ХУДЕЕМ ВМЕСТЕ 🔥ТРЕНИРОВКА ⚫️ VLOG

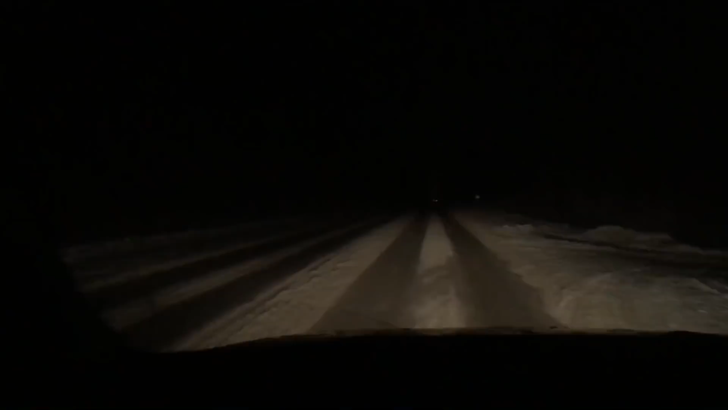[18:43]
Вот, сейчас еду за Анюткой на дачу, заберу ее. Она гостила, я уже рассказывала вам, что она там сегодня спала днем. Вот, заберу ее, поедем домой. Снимаю вам черную дорогу, темноту. В общем, наверное, буду заканчивать этот влог, потому что приеду домой. Сейчас уже без 10:08, пока туда-сюда съезжу, будет уже, наверное, 8:30, если не больше. Будем собирать детишек спать, укладываться. Так что всем спасибо, что посмотрели это видео до конца. И всем пока-пока!